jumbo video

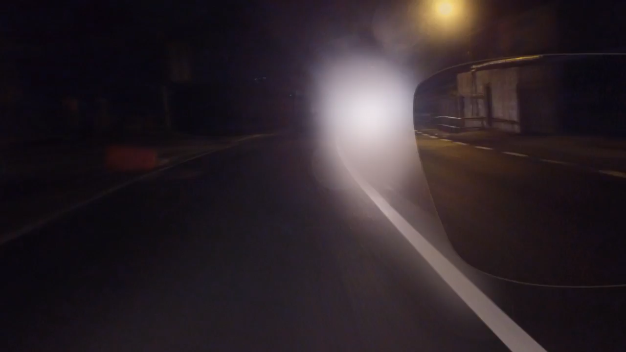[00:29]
Seiko Drive est la solution. Avec Seiko Drive et sa combinaison unique d'un verre optimisé,